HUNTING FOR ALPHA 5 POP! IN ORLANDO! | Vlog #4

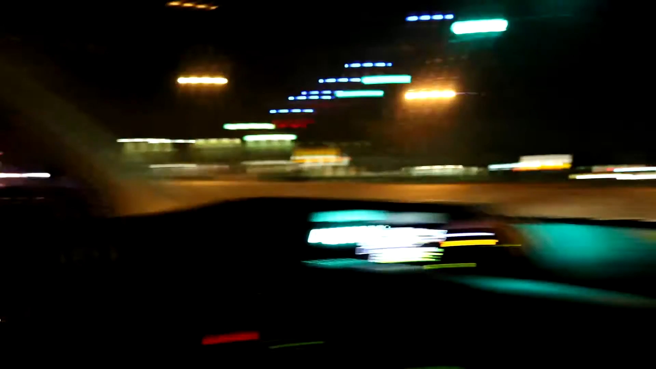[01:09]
So we're again Walmart because they usually put their stock out like at midnight
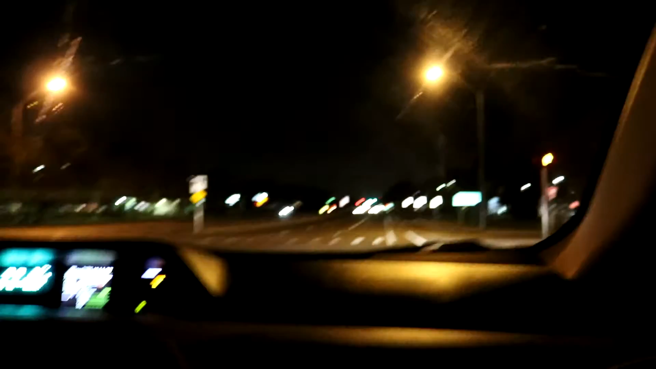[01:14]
Or like you know after midnight when like the overnight crew works So we're really hoping that we find some stuff because of that like right as they're putting It out because the day before and today a lot of areas like around us that are like 45 minutes away or an hour away got them So we're being really hopeful. I thought it was a yeller light She doesn't like yellers
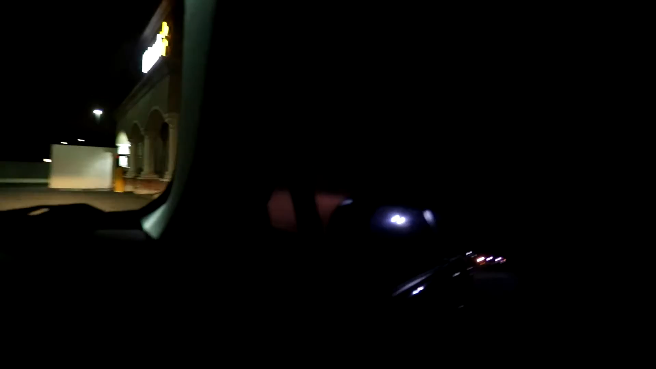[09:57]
So Around the back of this Wal-Mart Wal-Mart number 4 There was actually a Wal-Mart truck attached to
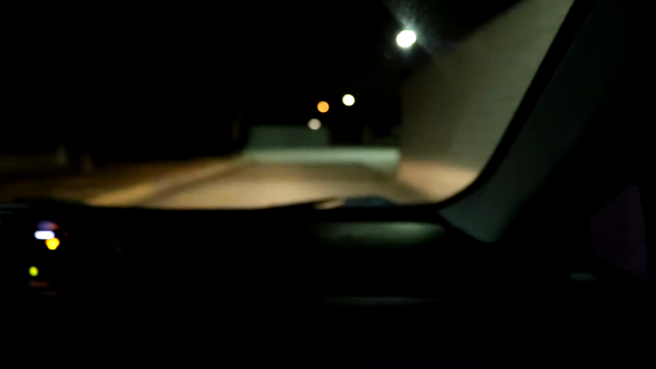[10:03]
it So they've definitely got to be like getting their shipment of stuff in So Maybe after all we will end up getting lucky That would be awesome Like where the heck do I go? Sonya is getting freaked out cause this is like Sketch zone out back of the Wal-Mart Wal-Mart number 4 So this is like the weirdest thing At this Wal-Mart